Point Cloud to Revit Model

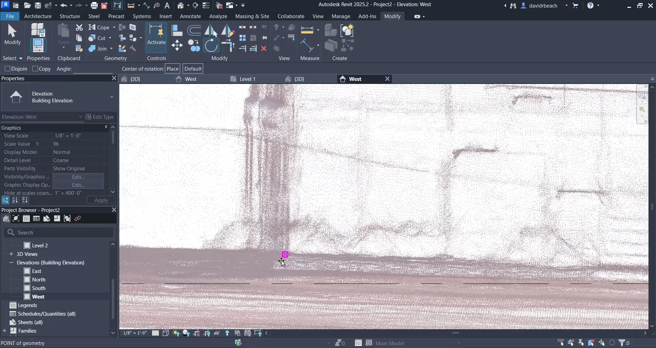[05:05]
then snap that back to my level zero
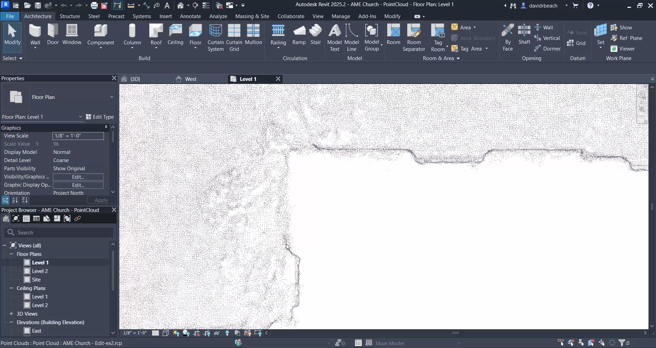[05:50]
noting that these insets right here those are going to be the insets where my windows are and so I can just sort of really focus on those
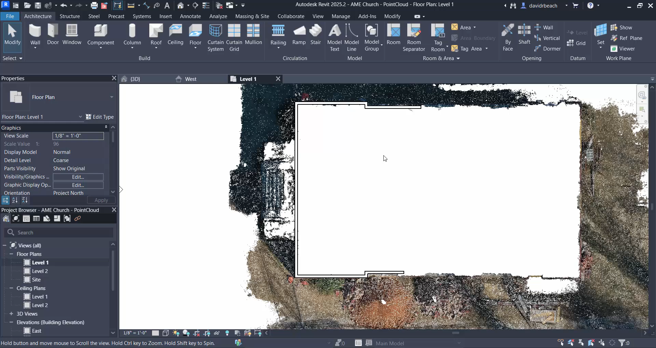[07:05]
heading back cool so that's that's a really good beginning for me if I look at that in 3d
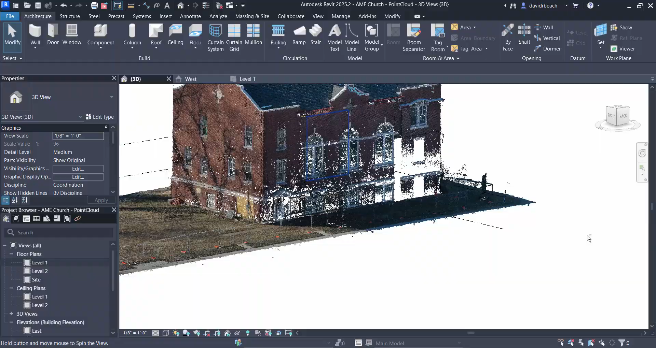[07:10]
you can see how that's starting to play out really nicely for me
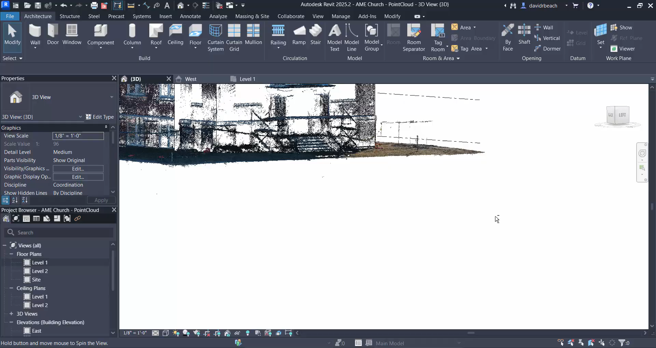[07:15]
right you can see where I'm starting to cover that point cloud but what I need to do next
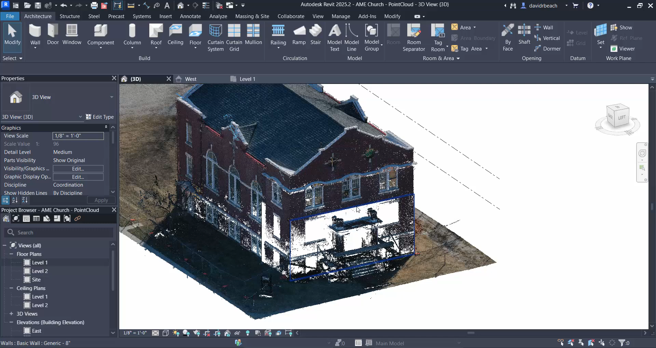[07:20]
is I need this wall to start taking that form and there's a whole lot of different ways to do it in fact there are some really nifty plugins that
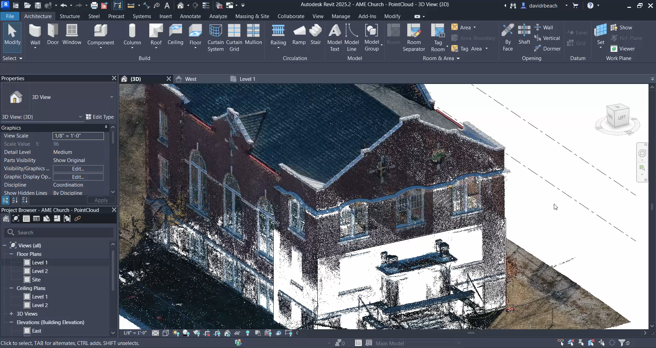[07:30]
you can get that help you do this process like selecting a group of points and that's going to
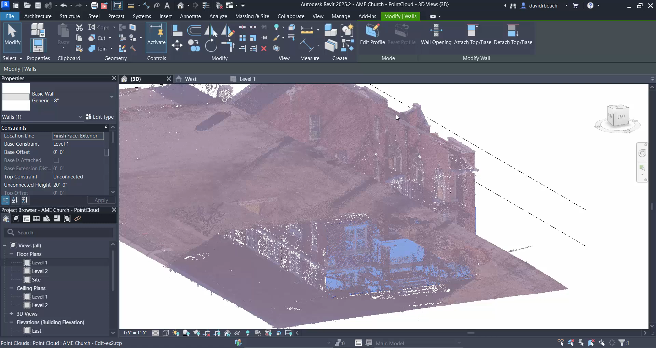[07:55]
all these different tools so we're going to edit the profile of the wall so just skip back to that again really quickly selecting wall I'm going to go edit profile if I look at my wall now I know I've got outside
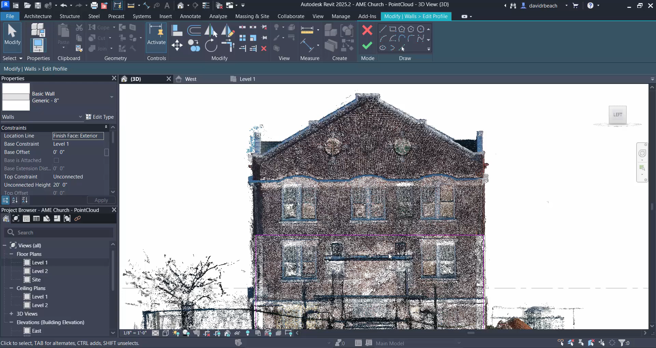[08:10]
edge to outside edge this should be on the center so I'm just going to draw from the midpoint of that line up I know this ridge cap here should be approximately two feet so I'm going to do or actually it's four feet so I'm going to do an offset two feet both directions and again you can see like this
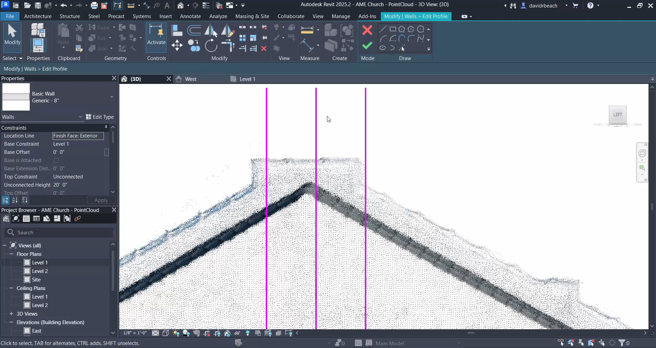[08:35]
isn't going to line up perfectly but we're going to get really really close okay I know that I have if I go back to my
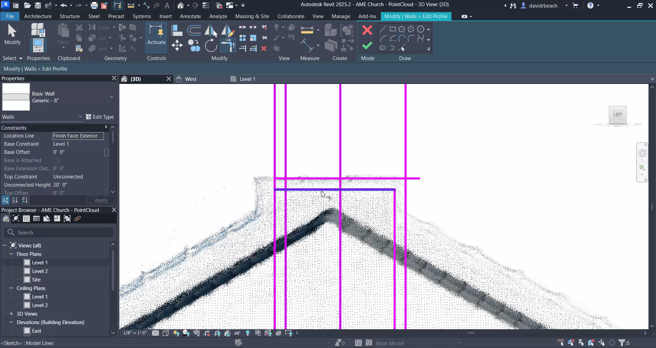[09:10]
to start building that top cap and then deleting these outside pieces essentially I'm going to model that ridge cap in a separate pass okay so let's get this top line in so I'm just going to look right about the middle of that point cloud and I'm going to chase this down we'll add in this little bump right here in just a second let's bring that down to great
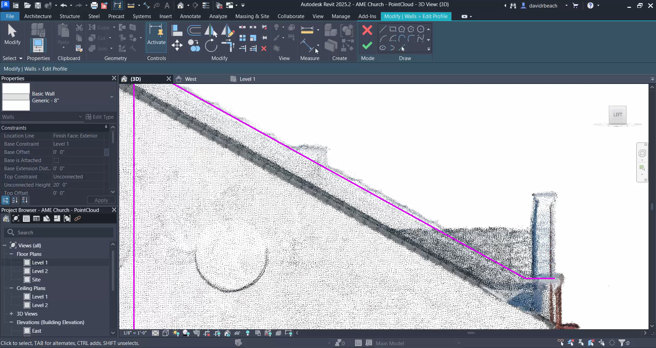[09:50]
here and then across and then again I'm insetting that four inches that four inches I need to add in this little detail here to here so let's split this line trim it back together yeah I probably should have done my offset first offset four inches four inches trim
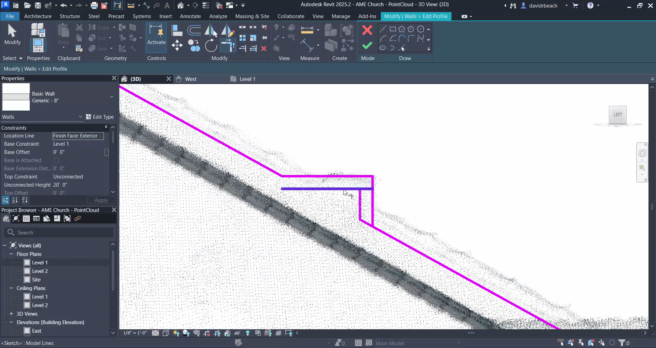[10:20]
trim
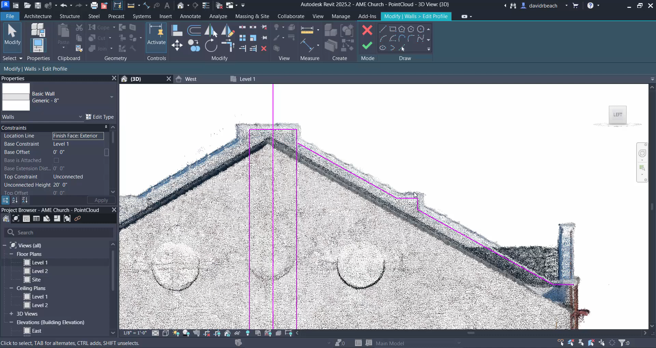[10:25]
trim
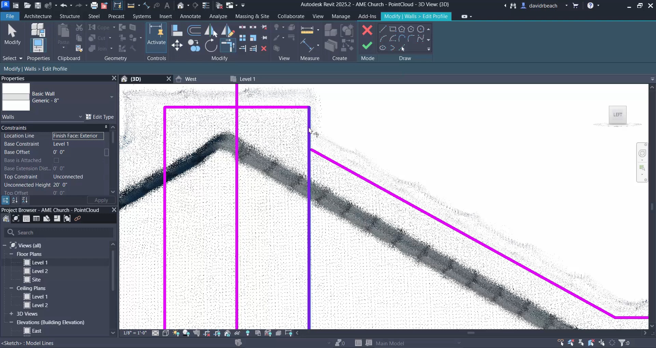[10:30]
delete and select all of that mirror it about my center axis and again you can see I'm not perfect but I'm really really close
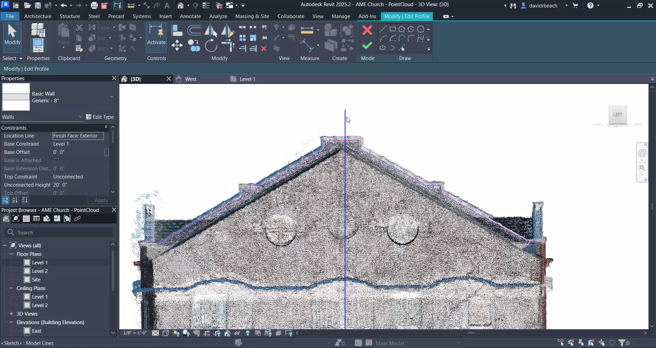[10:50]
so let's go from this to again trim the outside edge of my wall to this piece outside edge of this wall to that piece I can delete what was the top of my wall and I should at this point have a really good closed loop
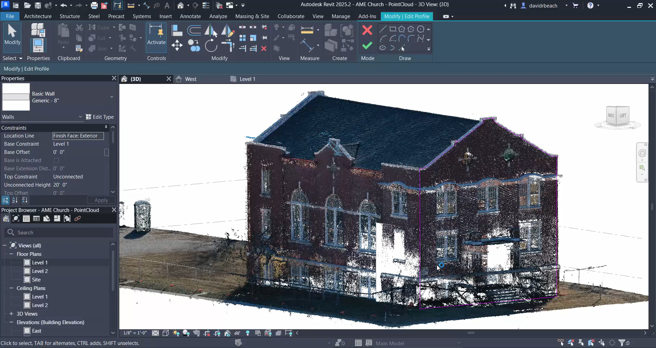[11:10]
for the new form of that wall just like that
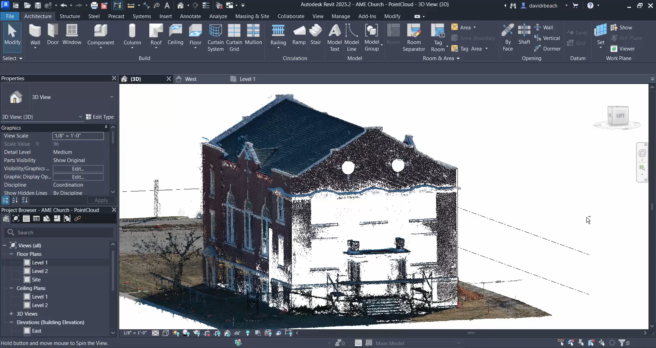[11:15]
okay so the last step that I'm going to do that I'm going to show in this